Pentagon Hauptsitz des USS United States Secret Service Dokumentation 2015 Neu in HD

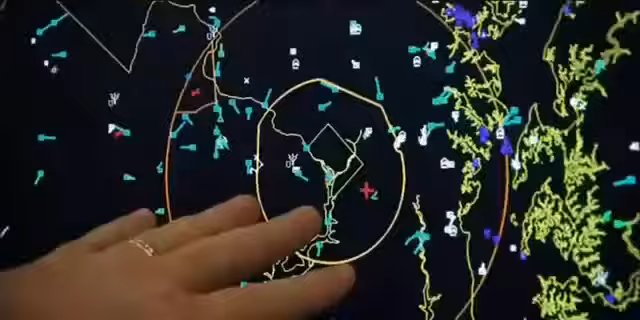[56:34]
Was niemand ahnte, die Boeing 757 befand sich auf direktem Kurs auf das Pentagon.